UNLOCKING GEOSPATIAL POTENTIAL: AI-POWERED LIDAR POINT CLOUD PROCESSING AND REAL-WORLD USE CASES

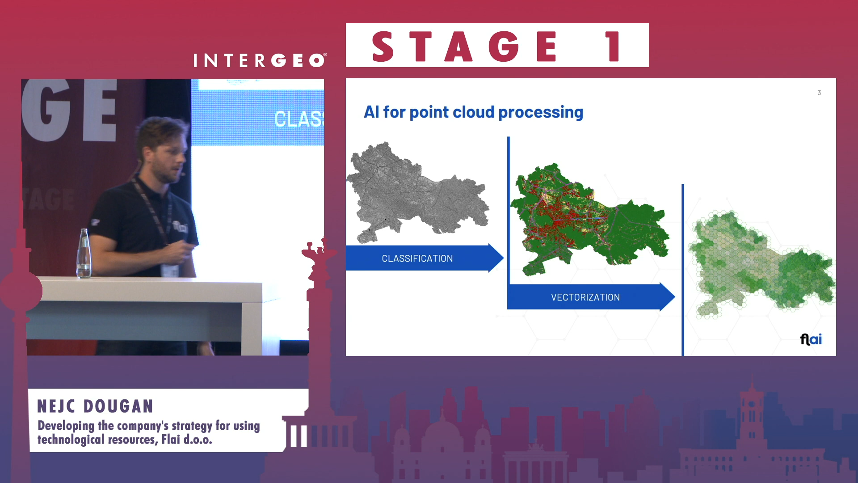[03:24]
So last thing before we jump into the use cases would be quality matrices.
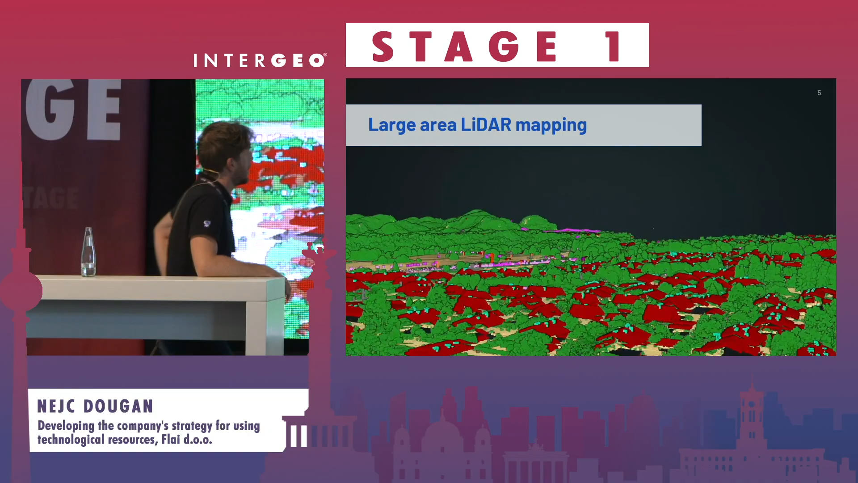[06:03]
And in terms of categories we classify standard categories such as ground,
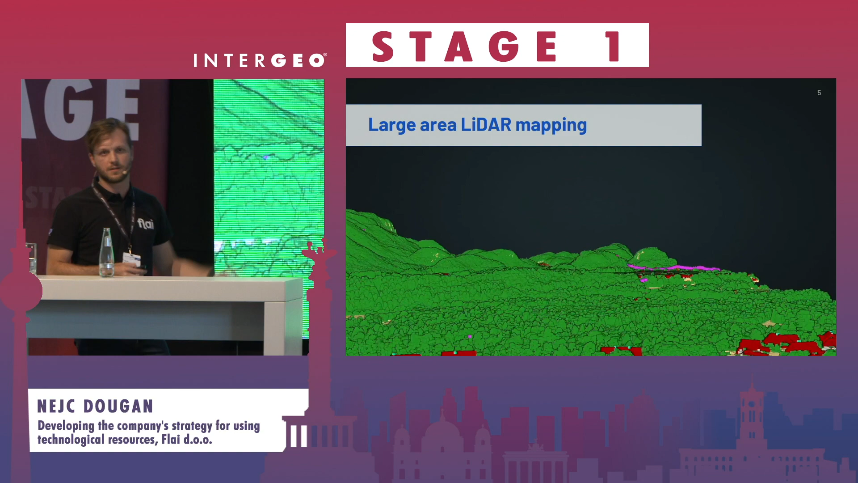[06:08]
vegetation, buildings that are segregated in rooftops, roof object, walls.
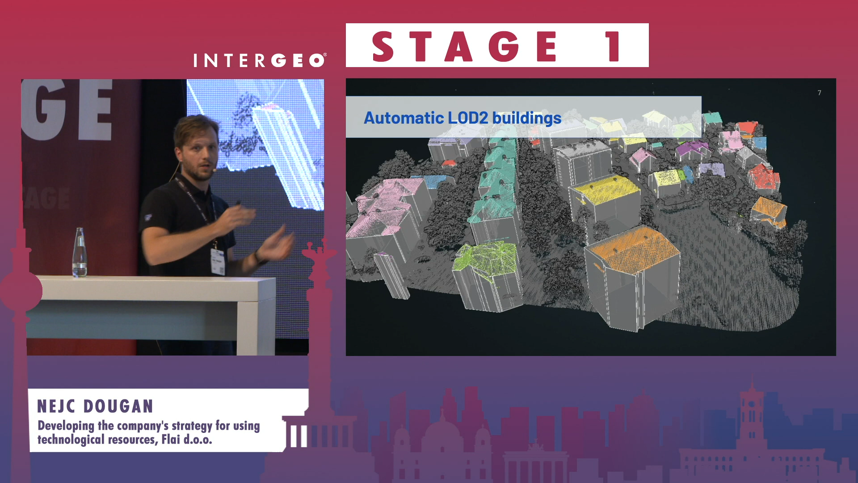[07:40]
a lot of times we do not stop at point cloud classification but want to go to vectorization or some sort of compression of the data.
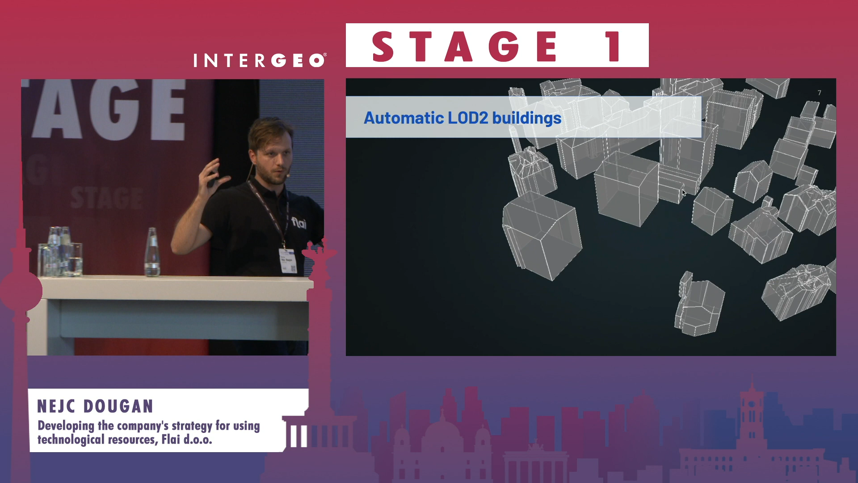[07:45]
So in this particular case we are automatically
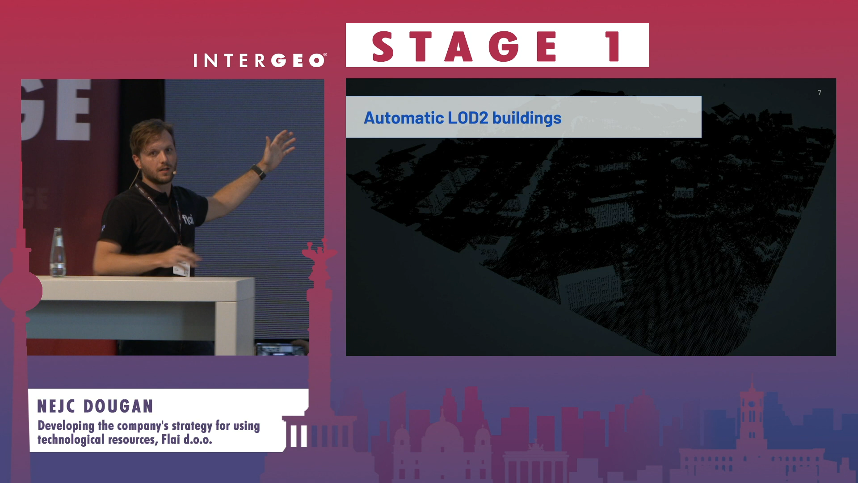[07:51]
generating 3D level of detail to building
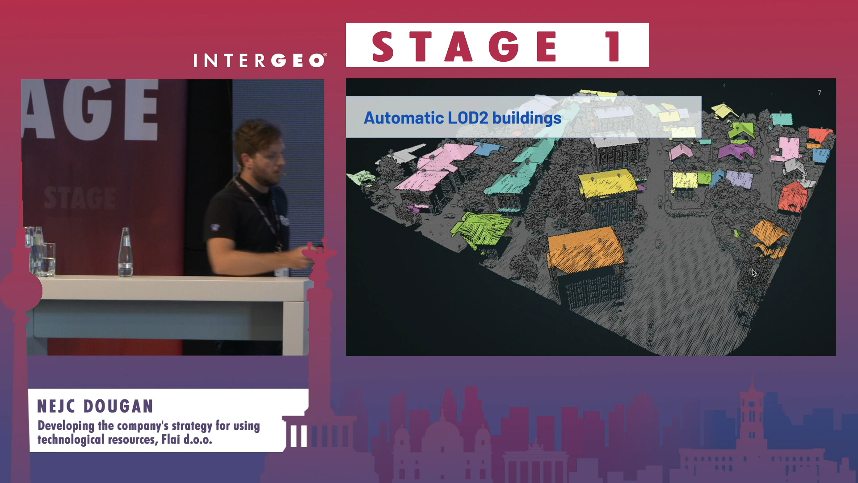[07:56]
models and also exporting footprints of each individual building.
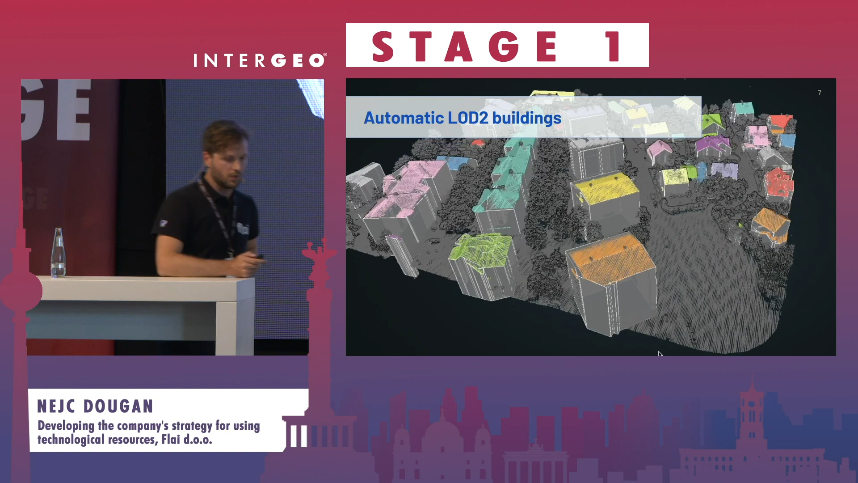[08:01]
The same technology or
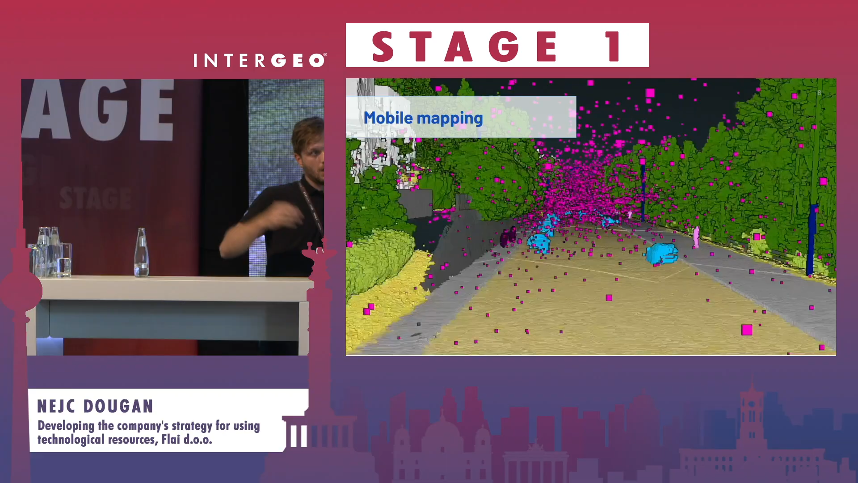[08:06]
algorithms obviously trained on different training data set can be also applied to different platforms.
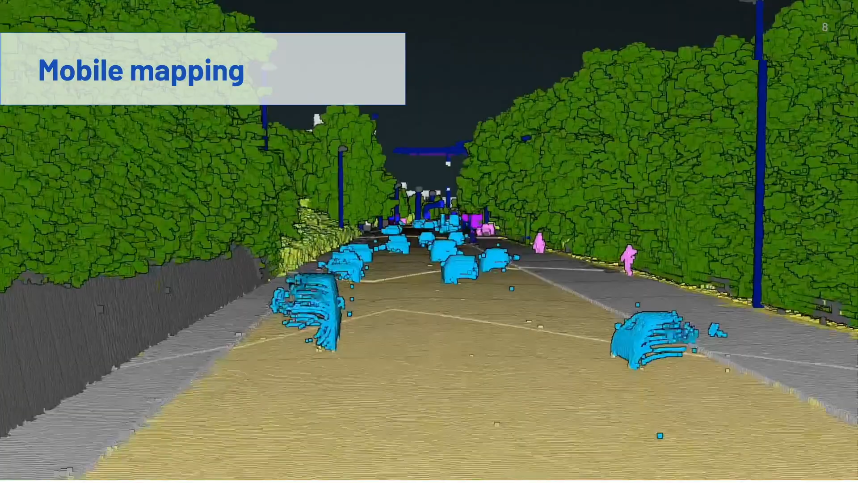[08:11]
For example, mobile mapping where we can automatically filter out the noise, moving vehicles,
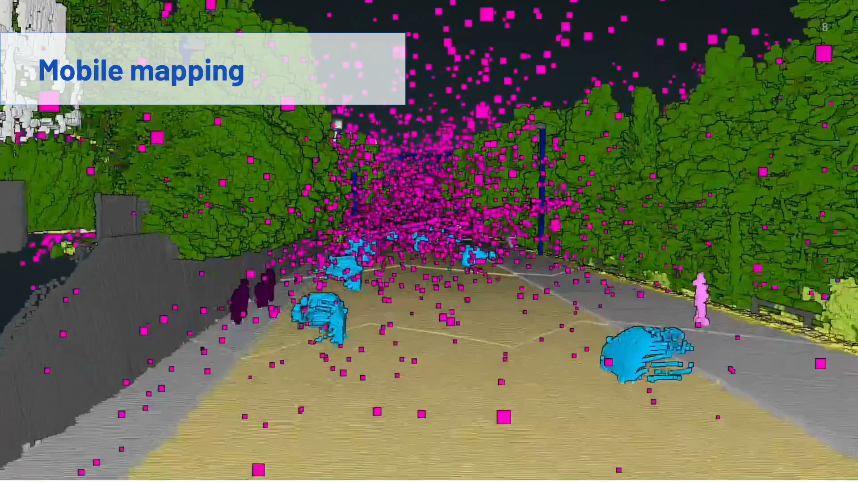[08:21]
stationary vehicles, pedestrians, detect curbs, poles, etc. And again,
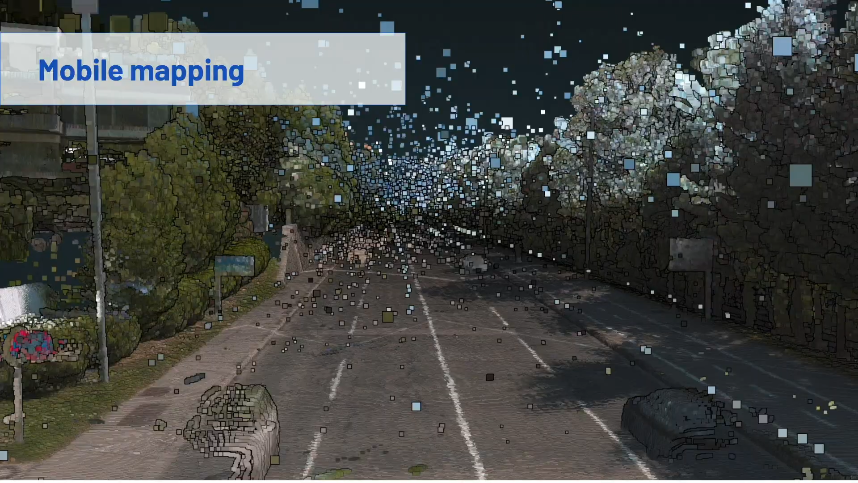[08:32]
this is then a base for follow-up vectorization of the objects that client may be interested in.
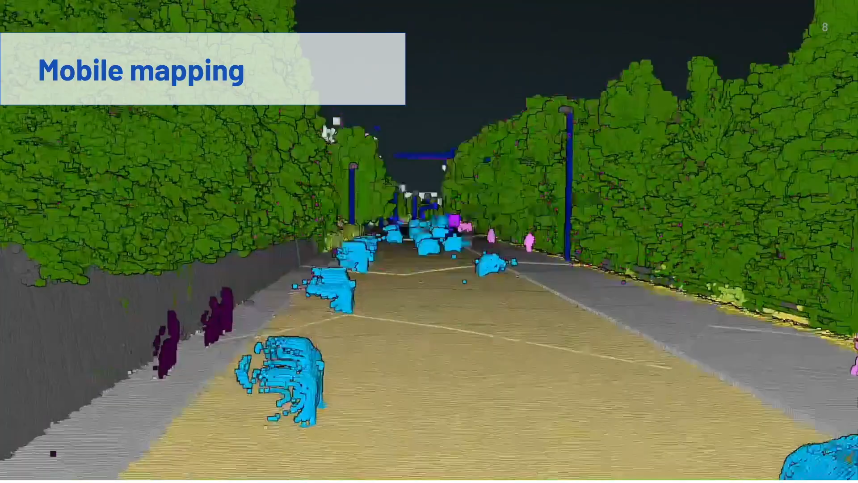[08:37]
One of also really
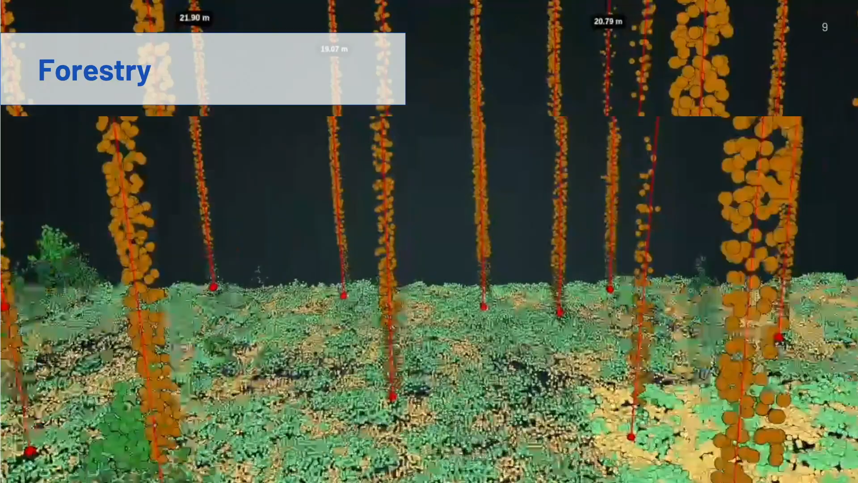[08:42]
great use cases with the whole society moving more greener and greener is to use LIDAR for forest management to generate detailed forest inventories